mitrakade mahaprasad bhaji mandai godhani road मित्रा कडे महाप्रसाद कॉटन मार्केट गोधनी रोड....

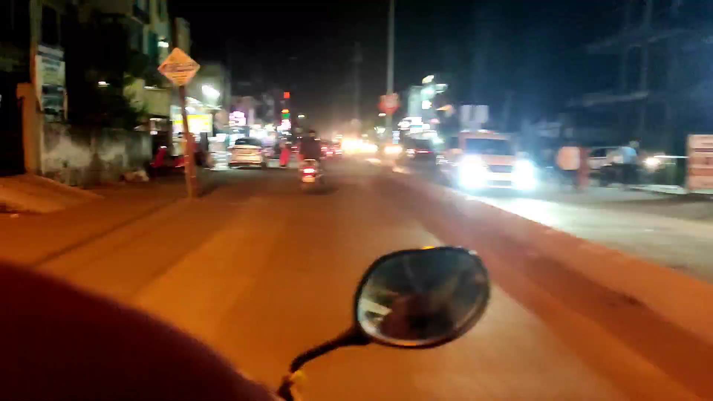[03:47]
और दोस्तों, स्वागत है आपका शाम को। और हम अभी जा रहे हैं दोस्त के
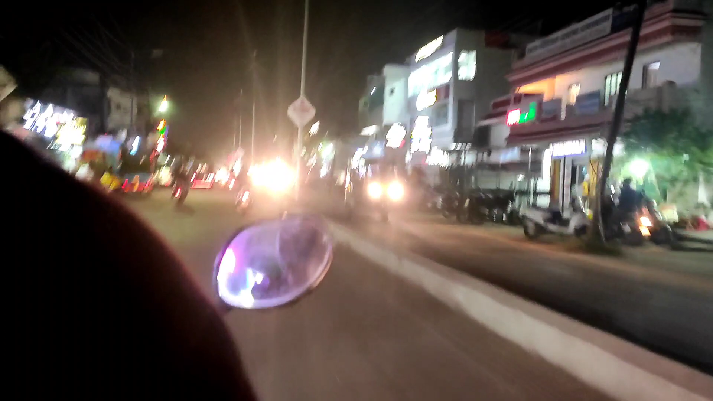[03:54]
दुकान पे और जहाँ महाप्रसाद है, तो चलिए मैं अभी आपको वहाँ लेके चलता हूँ। और ये है हमारा गोदनी रोड, जिंगाबाई टाकली से गोदनी जाते हुए। मैं पहले कभी सोच भी नहीं सकता था कि ये रोड पे भी इतनी रौनक आ
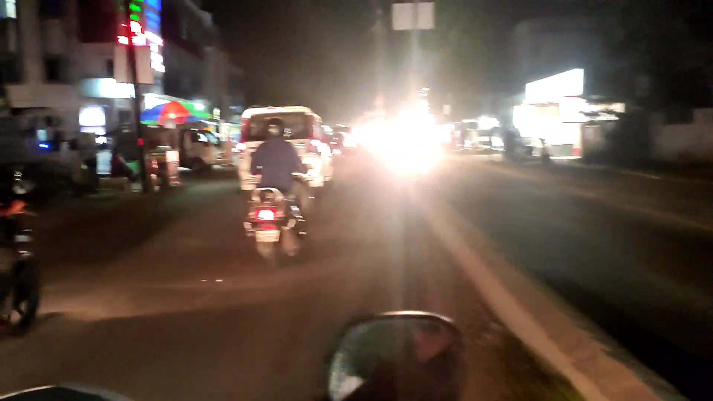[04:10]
सकती है और इतनी गर्दी हो सकती है, बट टाइम के साथ सब, समय के साथ सब बदल जाता है।
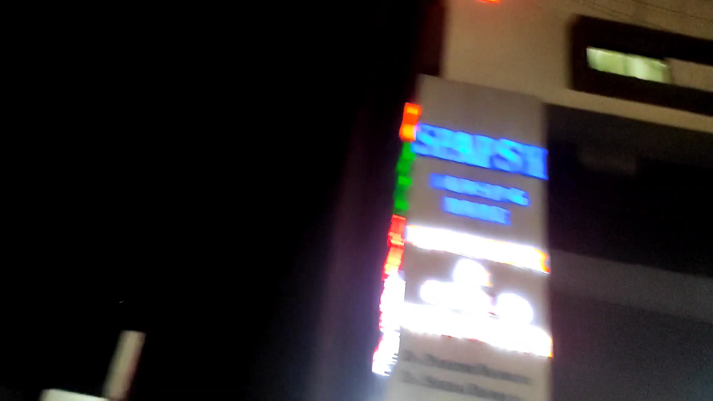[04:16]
तो देख ही रहे हैं आप,
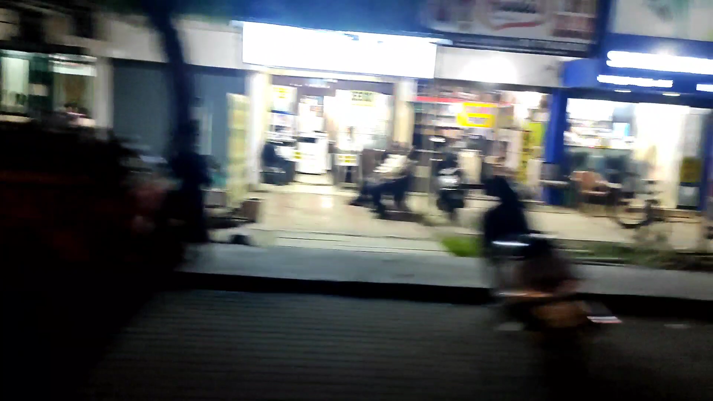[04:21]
इस रोड पे आज आपको बड़े बड़े शोरूम्स मिलेंगे, बड़े बड़े हॉस्पिटल्स हैं, बड़ी बड़ी रेसिडेंशियल स्कीम्स आई हुई हैं।
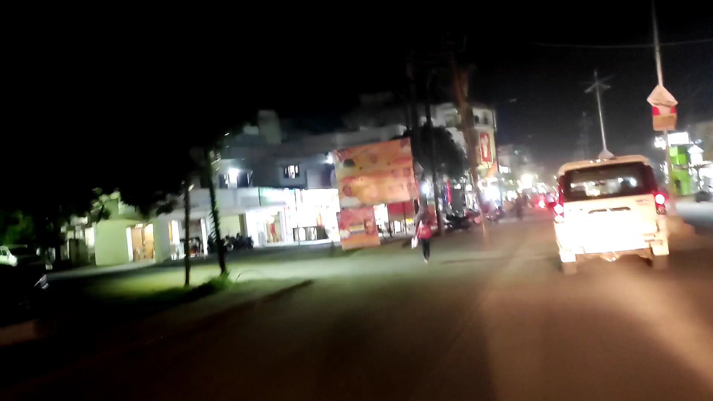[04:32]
हमारे दोस्त का भी बड़ा मॉल बना हुआ है यही रोड पे जहाँ हम अभी जा रहे हैं।